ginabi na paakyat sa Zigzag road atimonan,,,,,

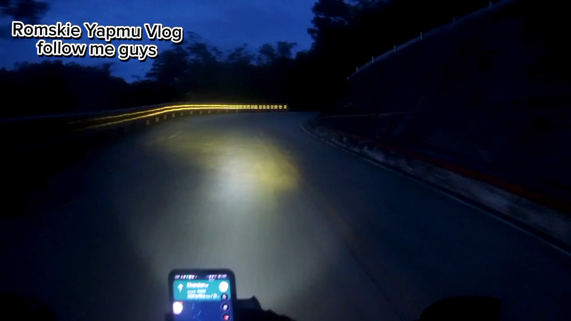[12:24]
Yun na nga mga kalods, nakapasok na tayo sa ano, paket ng Zigzag Road at Timunan mga kalods. Talaga inaabot na tayo ng dilim, madilim na mga kalods sa ano dito, kalsada rito.
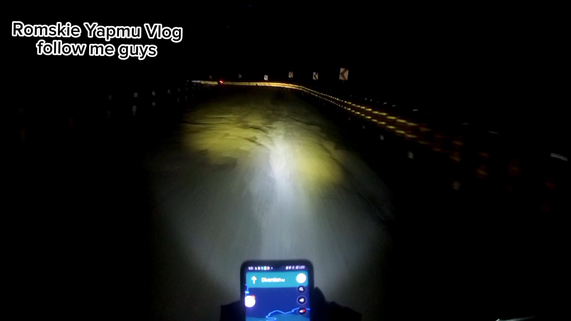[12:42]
Ay puro puno pa naman yung madadaan mo rito mga kalods. Ay dubli ingat din kasi may merong part ng kalsada rito na madulas, saka medyo malubak-lubak mga kalods. Kahit sabihin mong may harang yung gilid yan mga kalods, so dubli ingat pa rin. Paket na rin pala mga kalods to papuntang Bitokang Manok. Sobrang dilim na. Kaya kailangan talaga mga kalods dubli ingat. Kasi madilim na yung paligid mga kalods.
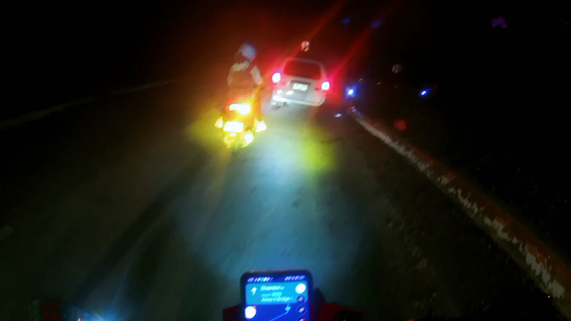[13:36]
At medyo siko kasi yung kalsada rito kaya hintayan mga kalods pag mayroong umakyat. Kaya maghihintay muna yung pababa.
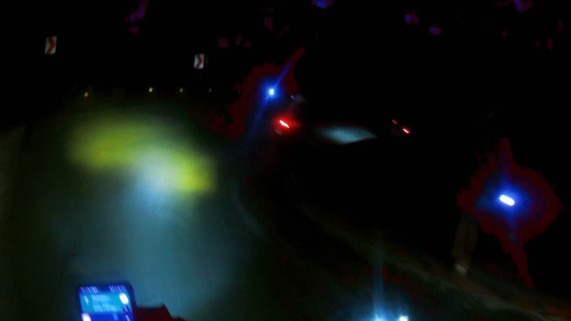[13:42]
At yun na nga, nagsinyas na nga yung ano dyan at nagbigay nga pala dyan si Parindaryo ng ano, barya dun sa mga nagbabantay rito mga kalods. Kaya marami rin pala nagbabantay rito kahit gabi na.
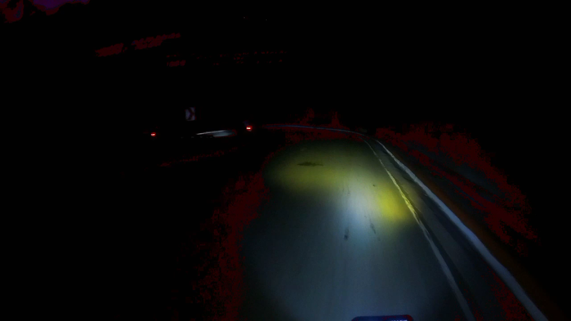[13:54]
Kawawa naman sila mga kalods at makakatulong lang ng konti sa kanila mga kalods. Ayun nga, pababa na nga yan mga kalods, kaya dandahan lang talaga yung pagano natin dyan magpatakbo kasi nga mahirap na. At medyo siko-siko pa na may mga kalsada rito pababa, at di lang pababa, talagang pababang pababa talaga mga kalods, kaya medyo nakakatakot din talaga. Kaya dapat alerto din yung maano mo rito, yung mata mga kalods. Alali lang din yung pagtakbo para sigurado.
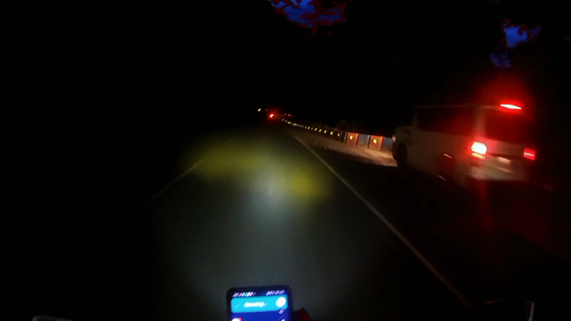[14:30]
Yala, naka ano ka lang dito, naka segunda para hindi siya masyado bulusok yung pagtakbo mga kalods.
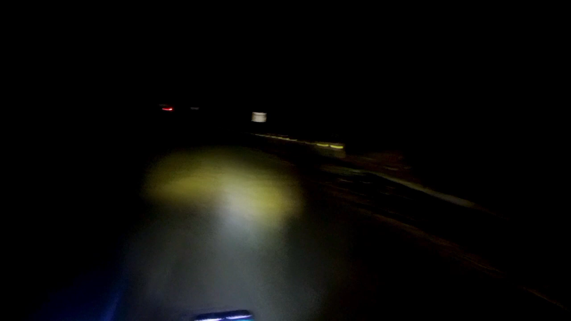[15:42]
Yun na nga mga kalods, malapit na tayo sa may Bukana at nasa babang baba na nga pala tayo dyan mga kalods,
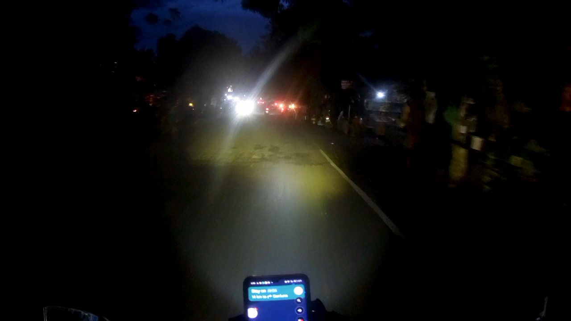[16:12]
kasi nadadaanan na natin yung mga bahay-bahay saka yung malaking tindahan dito bago ka umakyat.
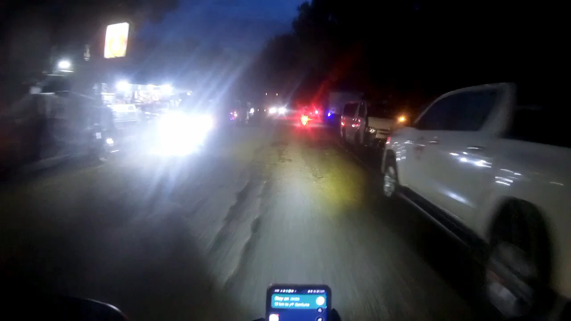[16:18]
Yun na nga mga kalods, medyo matrapik-trapik na rito kasi cruising to mga kalods pagbaba, tapos kakaliwa tayo dyan mga kalods.